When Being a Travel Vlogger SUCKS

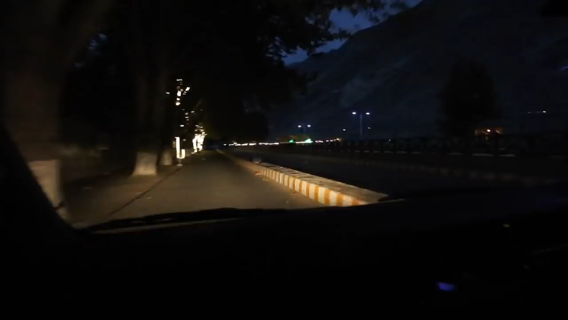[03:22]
The thing is in these parts night falls very quickly. I barely saw it coming but it turned almost pitch black.